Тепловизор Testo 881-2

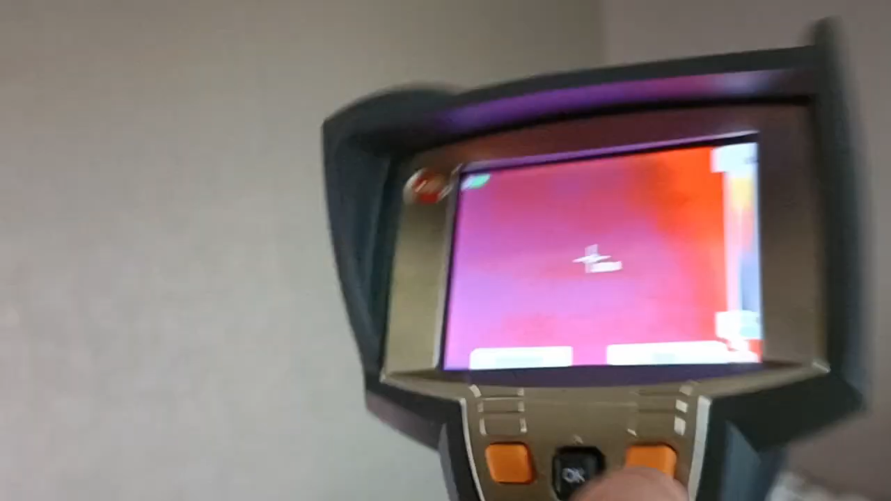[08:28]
свет да и вот они включили светодиоды
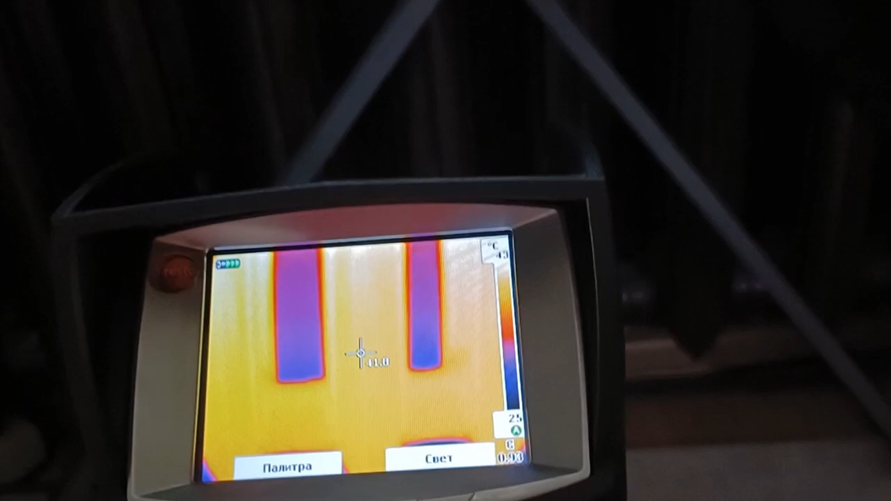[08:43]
там какие проблемы есть ну и также делать фотографию
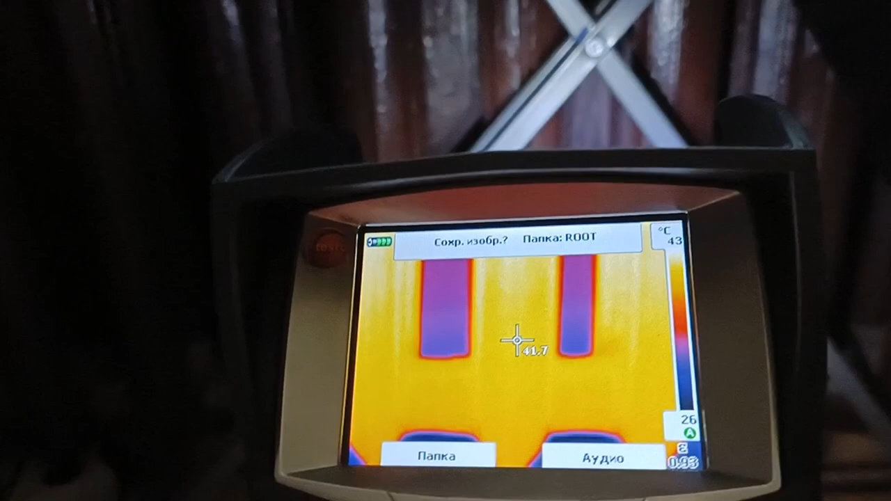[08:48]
On screen: scale top 43°C, scale bottom 26°C
чтобы на фотографии было что-то видно в темноте
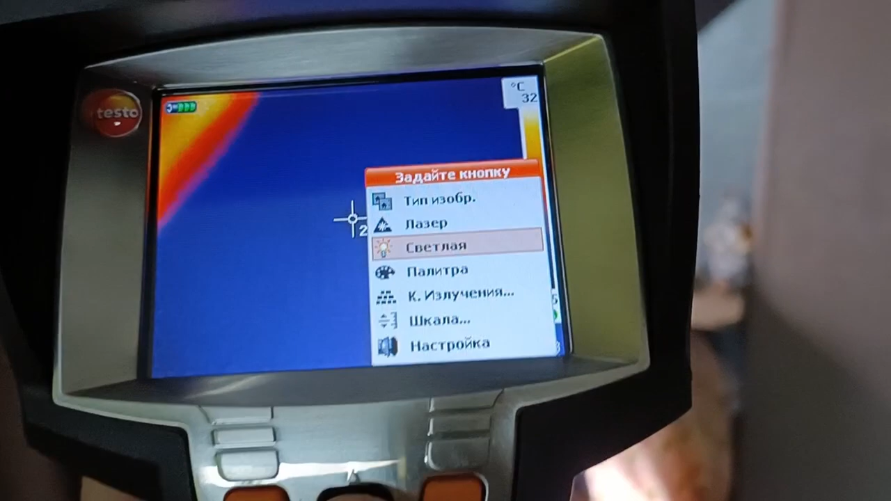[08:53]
эти
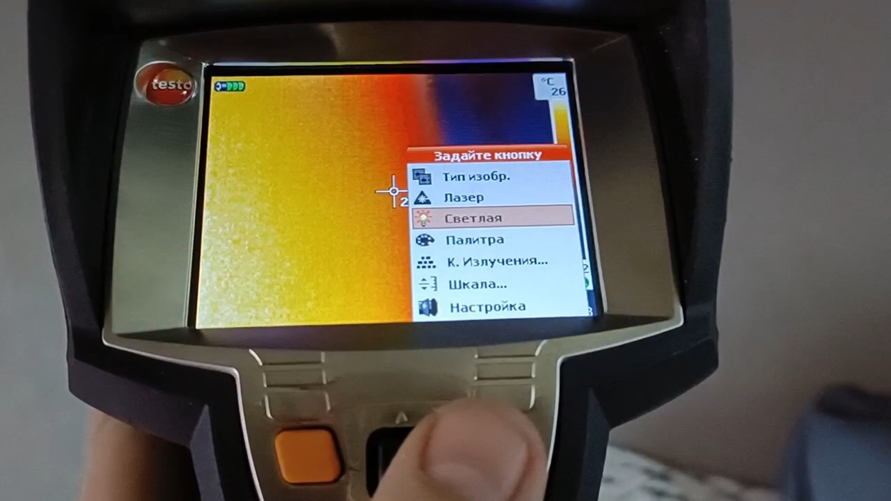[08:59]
кнопки можно назначать по своему желанию на одну из каких-либо
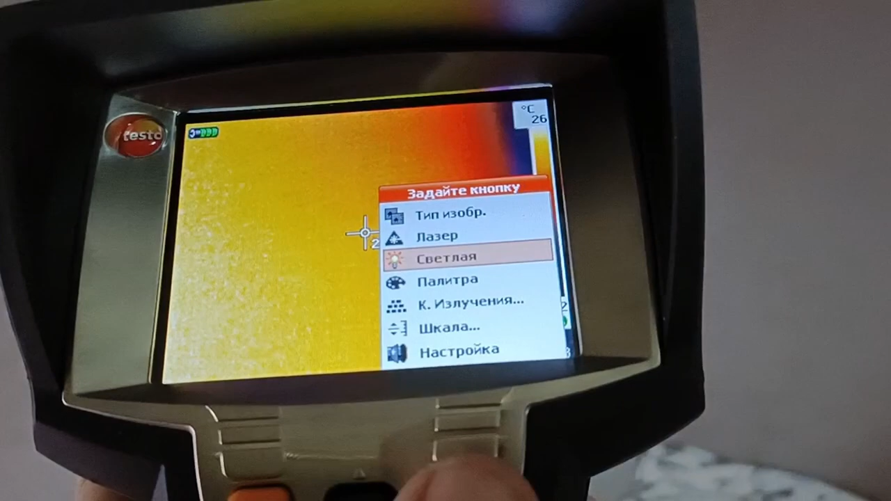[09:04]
функций на подсветку на лазер на палитру и так
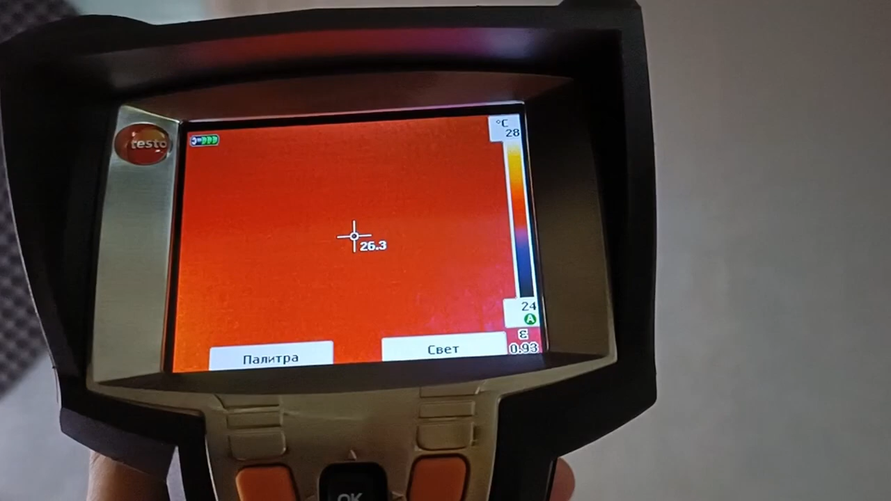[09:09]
On screen: scale top 28°C, scale bottom 24°C
далее вот у меня назначены палитры и свет здесь максимально такие часто
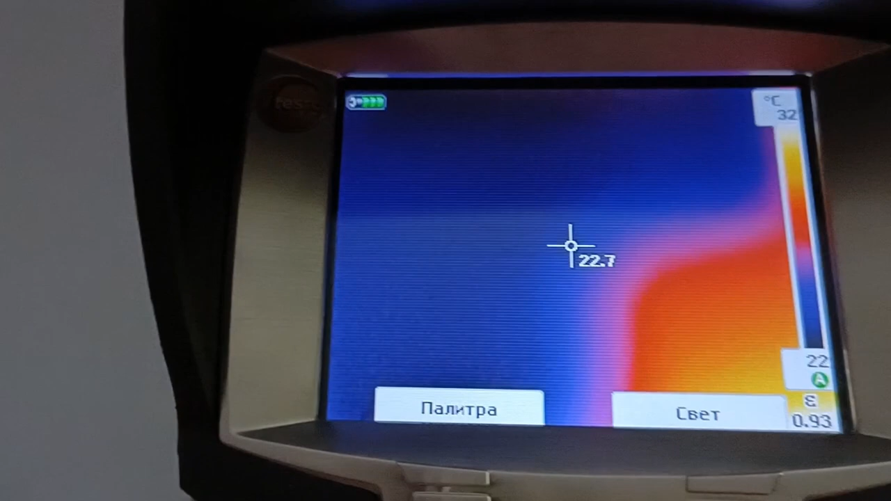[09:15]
On screen: scale top 32°C, scale bottom 22°C
используемые функции так сказать ну и теперь прямо так с экрана вам покажу немного
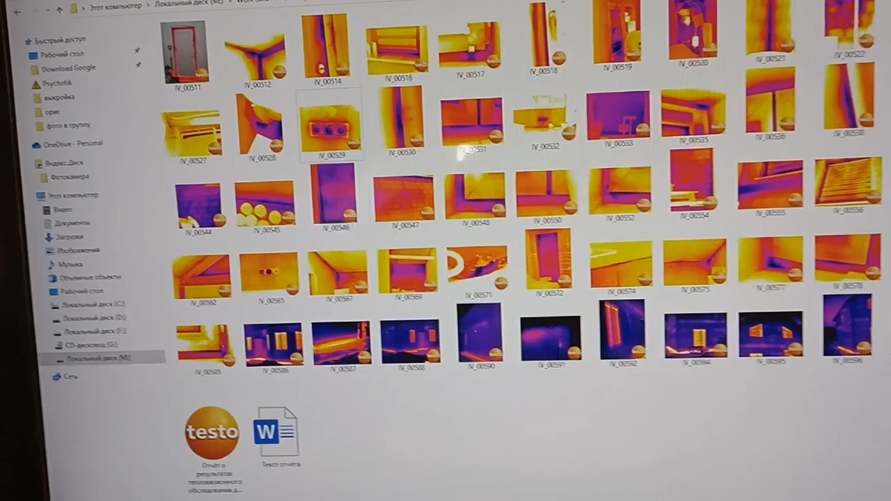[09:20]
программ обеспечения не очень наверное будет видно но ничего страшного приложение бесплатное производители
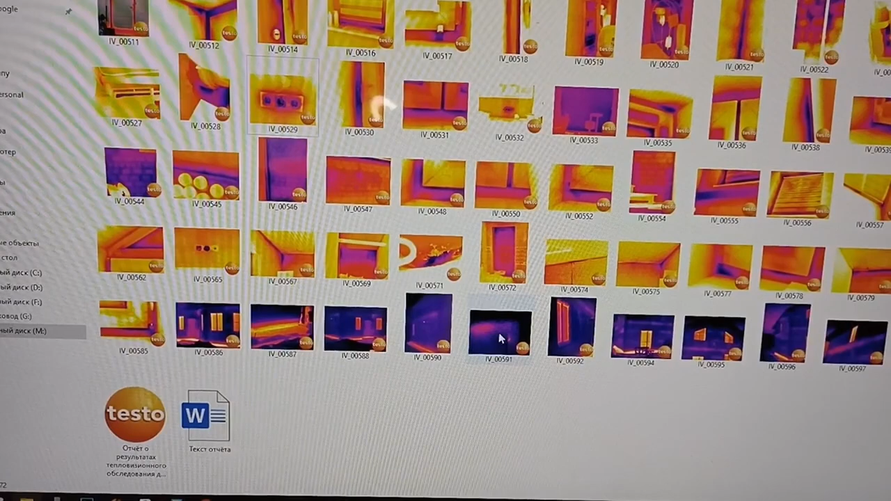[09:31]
теста можно скачать официальном сайте для примера откроем одно изображение
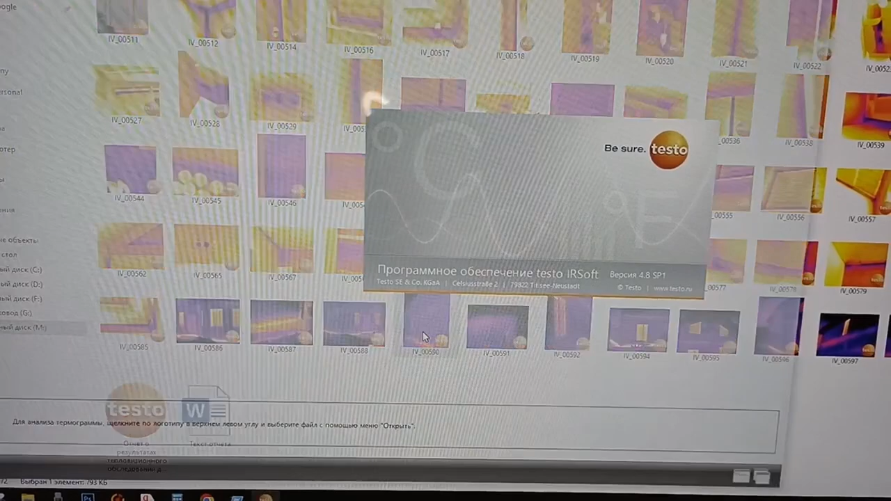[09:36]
тепловизионное и вот пожалуйста изображение тепловизионное изображение видимого спектра здесь шкала температурная вы можете
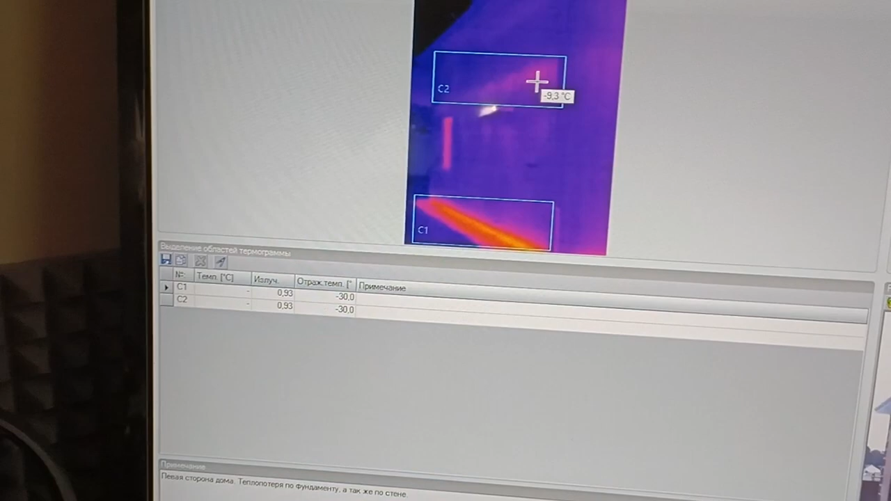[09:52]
делать какие-то отметки какие-то области выделять вы можете в этих областях изменять коэффициент отражения коэффициент излучения ставить
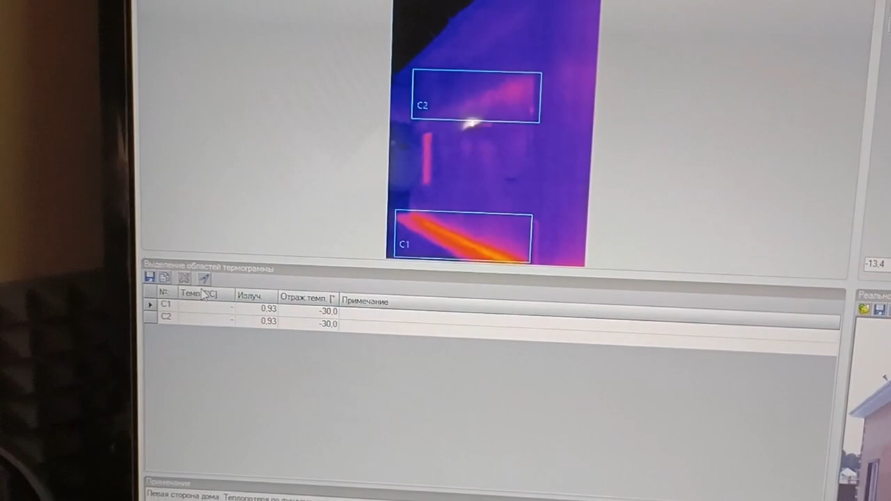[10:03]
точки и отметки температуры и
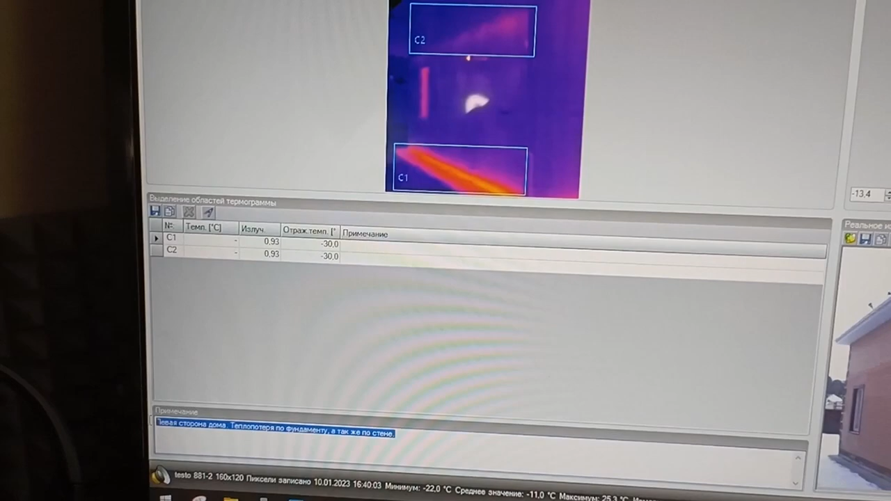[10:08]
очень удобно внизу можно писать описание каждого изображения взяли